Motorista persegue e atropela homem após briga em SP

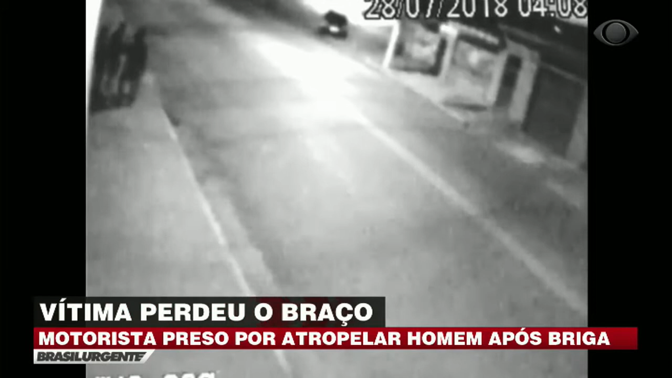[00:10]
De repente, um carro sobe na calçada. As pessoas conseguem desviar do veículo, mas o motorista retorna e parte em direção ao alvo. Danilo da Silva Soares, de 31 anos, vai parar no meio da rua. Ele volta para a calçada e escapa mais uma vez. O condutor insiste e, desta vez, atropela o funileiro de 31 anos. Por este outro ângulo, dá para ver o momento em que a vítima é atingida com violência. O motorista foge.
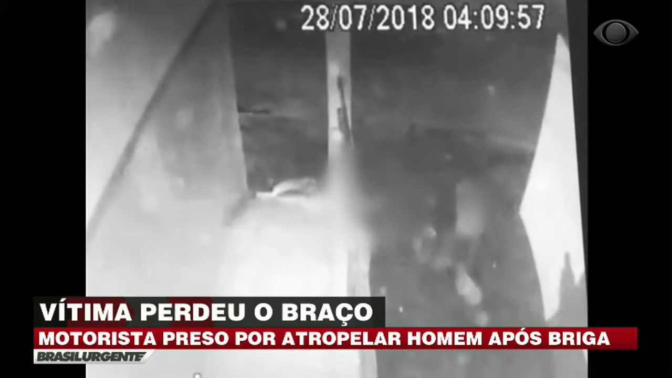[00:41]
Muito machucado, Danilo anda de um lado para o outro, mas não aguenta de dor e senta na calçada.
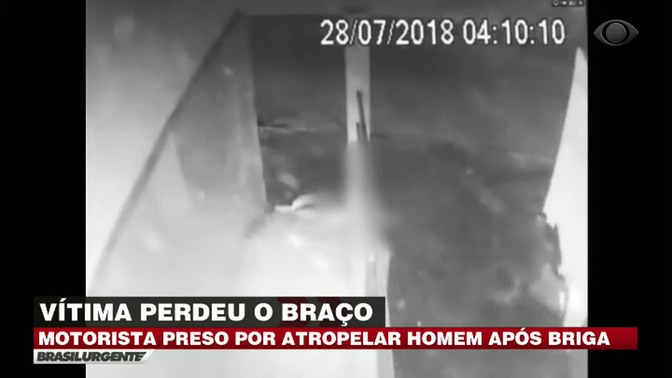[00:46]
Instantes depois, deita à espera de socorro. A vítima teve o braço direito amputado.